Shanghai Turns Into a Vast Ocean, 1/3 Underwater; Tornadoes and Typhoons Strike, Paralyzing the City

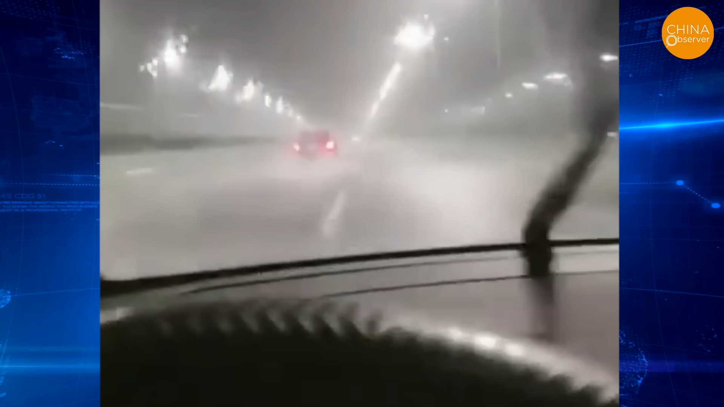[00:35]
After a night of heavy rain, roads turned into rivers. Cars driving on the streets looked more like boats sailing through water.